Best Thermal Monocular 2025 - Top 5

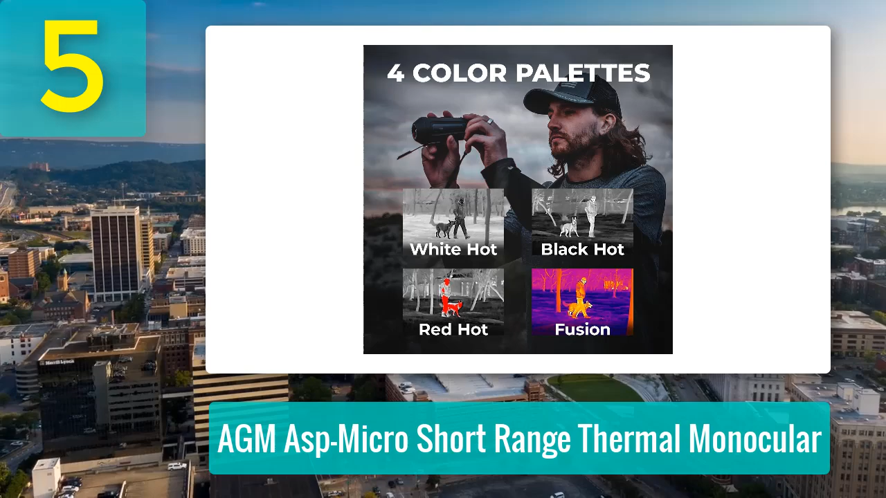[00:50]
At under 50 yards, details are sharp, and it can easily spot a person or animal. Between 50 and 125 yards, the detail diminishes but still provides useful heat signature detection. Beyond that, expect only a vague indication of movement or heat. The monocular features a built-in thermal detector that works well in cold temperatures but struggles in warmer weather,
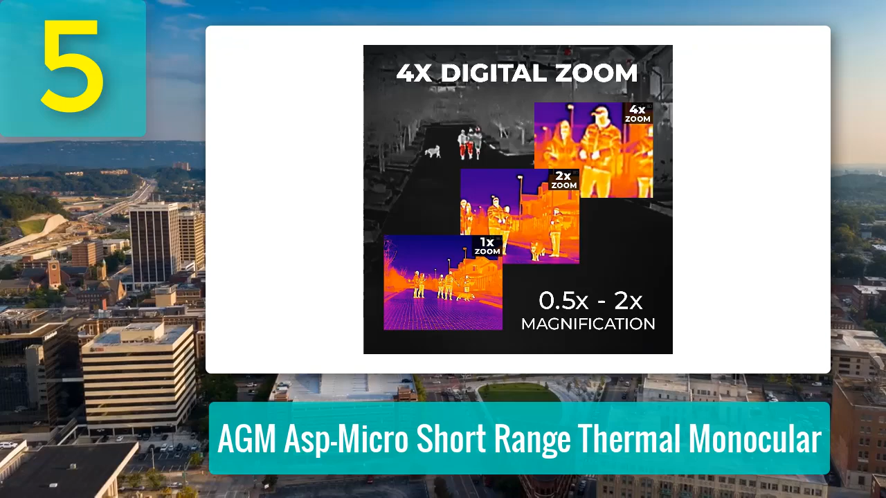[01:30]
It's compact, durable, and a great option for anyone looking to explore thermal imaging without breaking the bank.
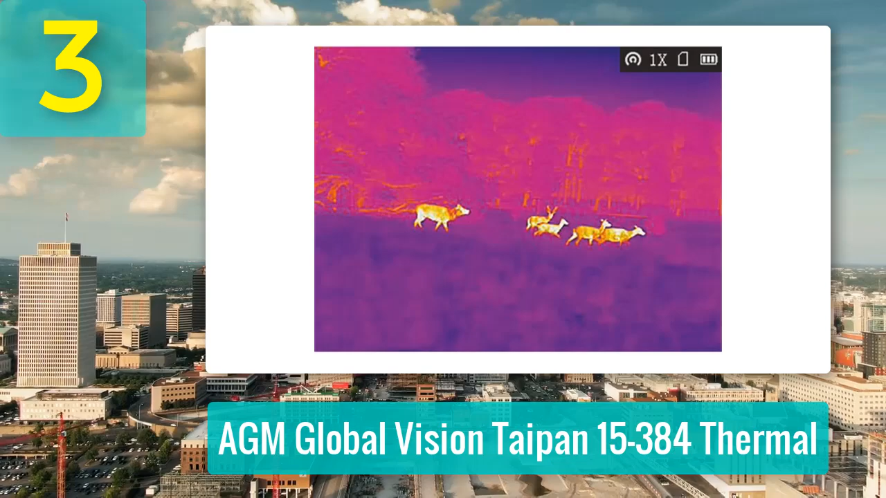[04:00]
though clear identification typically happens within 200 yards. Smaller creatures like possums or rabbits show up well, but distinguishing between a fox and a cat might require a closer look.
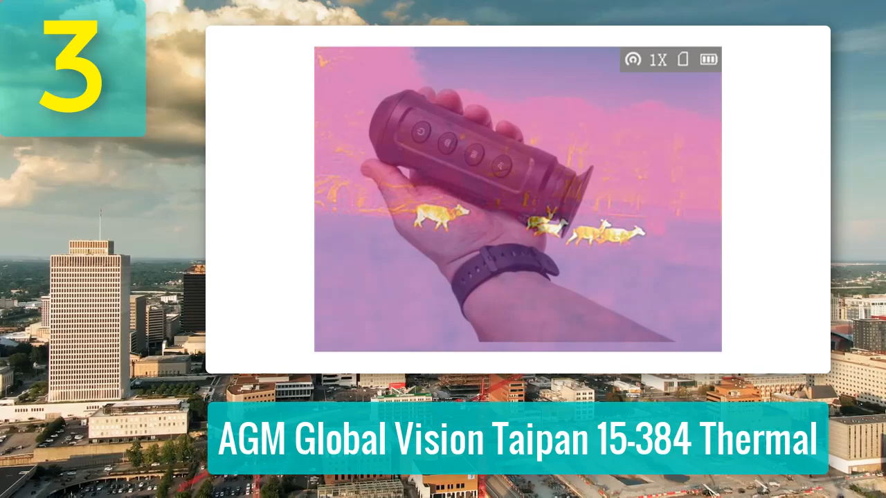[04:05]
Digital zoom tends to pixelate, making the native view the most reliable.
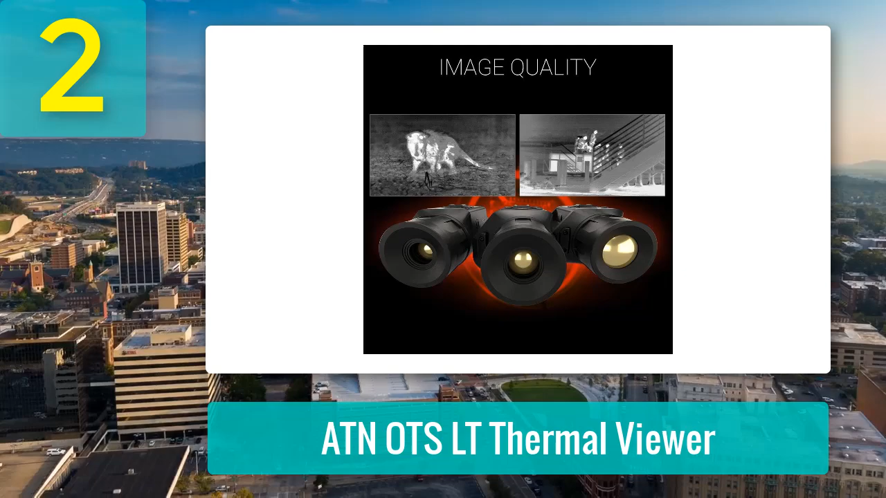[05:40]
Out in the field, the viewer easily picks up heat sources beyond 1,000 yards. While detail fades at long distances, movement patterns, whether it's a herd of cows, a group of deer, or a lone coyote, give away the identity.
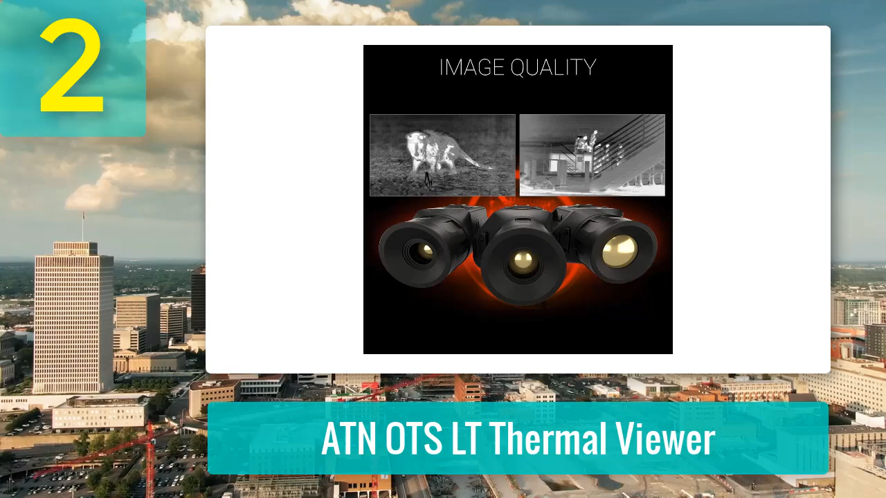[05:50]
Clarity improves significantly under 300 yards, making it a reliable tool for hunters and property owners alike.